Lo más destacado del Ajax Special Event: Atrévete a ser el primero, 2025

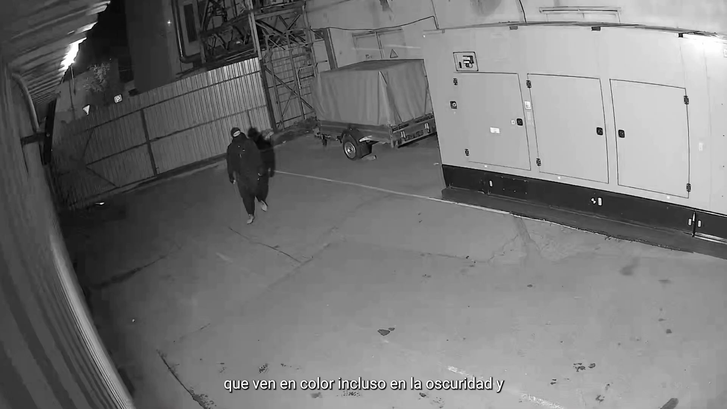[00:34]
More product lines, more AI-powered cameras that see in color after dark and zoom in on what matters.